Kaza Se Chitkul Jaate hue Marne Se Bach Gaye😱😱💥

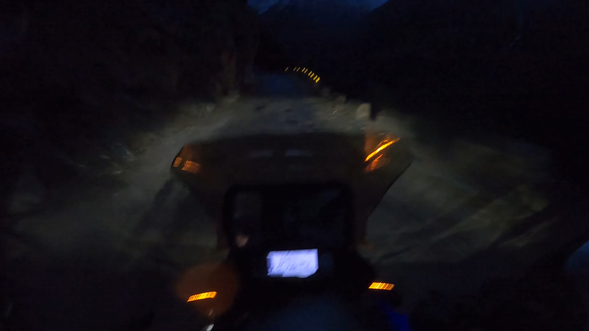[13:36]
बारिश में बिल्कुल मत आने की कोशिश करना, बाइक 101% स्लिप होके गिरेगी कहीं ना कहीं। बाकी सांगला क्रॉस करने के बाद भी कम से कम 5 किलोमीटर बाद जाके ये तारकोल वाली रोड आई है और इसकी भी हालत थोड़ी ज्यादा खराब है। तो टाइम हो रहा है करीबन 7:30 बज चुके हैं और भाई हम यहाँ आ चुके हैं,
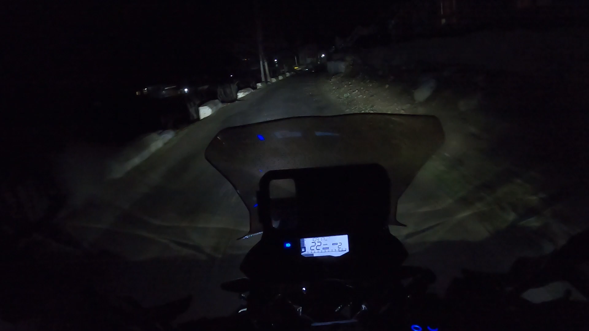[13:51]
यहाँ से ये रक्षम एक जगह है और यहाँ से चिटकुल करीबन 10 किलोमीटर के आसपास है। हमने एक लोकल भाई से पूछा था जा रहे थे तो उन्होंने बोला कि आगे स्नो हो रहा होगा और अंधेरा काफ़ी ज़्यादा हो रहा है,
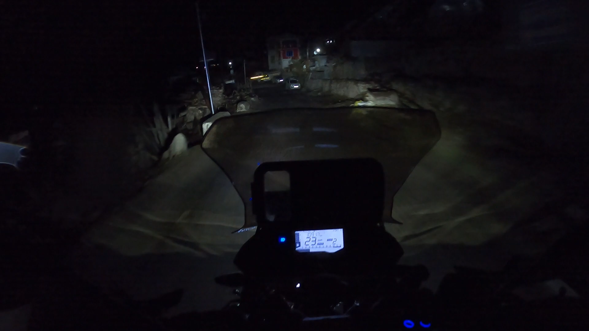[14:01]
और इस टाइम अगर आप आगे जाएंगे तो थोड़ा सा दिक्कत हो सकती है, तो हमें लग रहा है वो बिल्कुल सही कह रहे हैं।